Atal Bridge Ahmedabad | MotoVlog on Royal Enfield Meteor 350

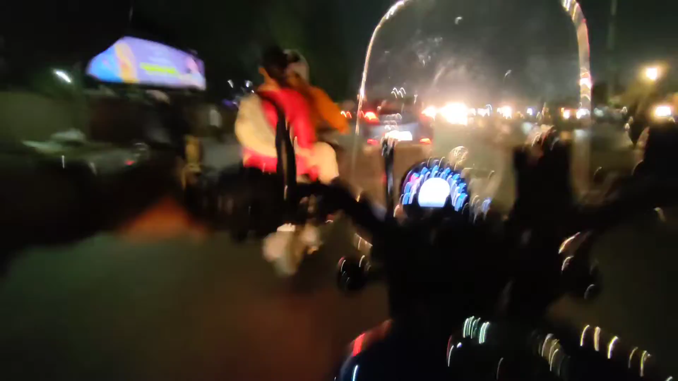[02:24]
ब्रिज, अदर साइड ऑफ द रिवर, और वहाँ से हम अटल ब्रिज पर जाएं। तो वी हैव एंटर्ड अ ब्रिज,
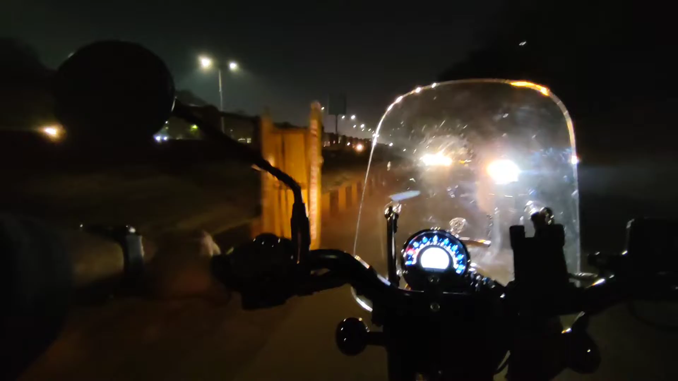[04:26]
बी ऑन द रिवर फ्रंट, द वेस्टर्न बैंक ऑफ द रिवर। मुझे कुछ खास दिखाई नहीं दे रहा है बिकॉज सामने से जो लाइट्स आ रही हैं, हेडलाइट्स ना, तो थोड़ा सा डिफ़िकल्ट हो रहा है मुझे विजिबिलिटी में, एंड स्पेशली फ्रॉम दिस हेलमेट थोड़ा सा मुश्किल है। एम आई ऑन द रॉन्ग साइड? नो, आई डोंट थिंक सो।
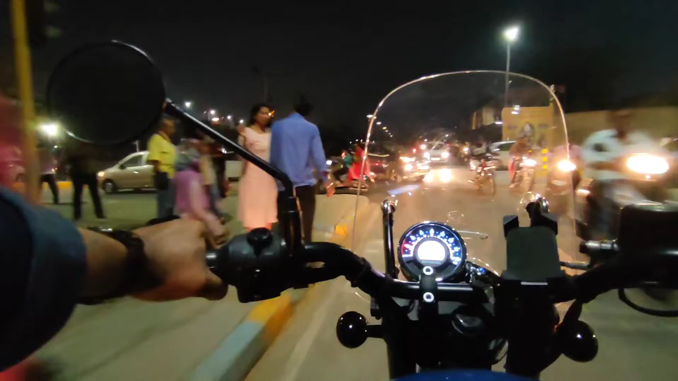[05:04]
सो काफ़ी भीड़ भड़क्का है ऑन द रिवर फ्रंट. या सो ये ब्रिज था सरदार ब्रिज, यू कैन रीड अगर कैमरा इस फ्रेम को ले रहा है तो सरदार ब्रिज,
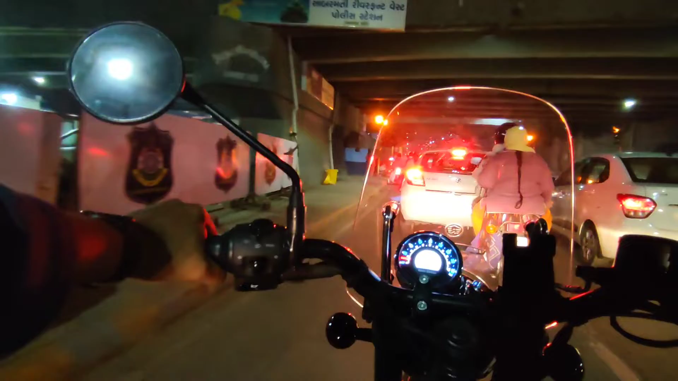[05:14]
दिस वॉज द सरदार ब्रिज एंड वी हैव गोइंग ऑन द अटल ब्रिज. सो काफ़ी भीड़ भाड़ है एंड इट्स नेचुरल बिकॉज इट्स अहमदाबाद, इट्स अ मेट्रो सिटी, रिवर फ्रंट है, यू शुड बी एक्सपेक्टिंग ये ट्रैफिक.
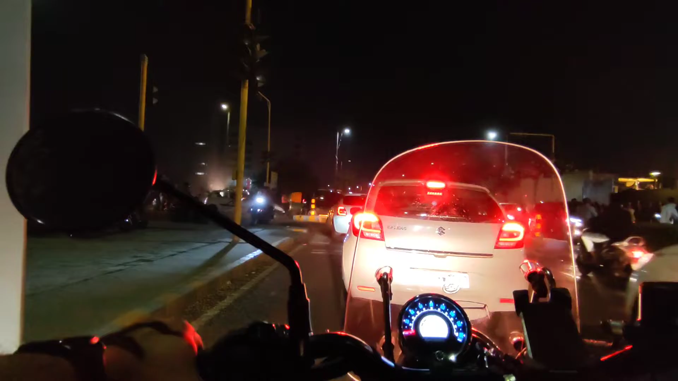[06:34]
ओके वी हैव वी अराइव्ड एट द अटल ब्रिज. अरे अटल ब्रिज पे आ गए यार, नाउ आई हैव टू पार्क. ओ